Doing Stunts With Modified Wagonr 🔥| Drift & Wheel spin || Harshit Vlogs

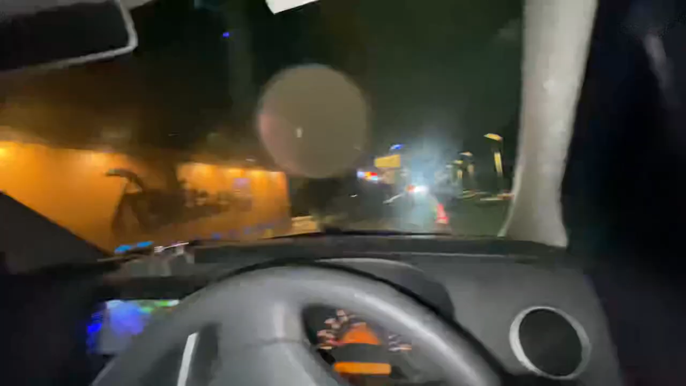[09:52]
अब यार यहाँ तो लाइट भी नहीं है तो मैं दिख रहा है भाई।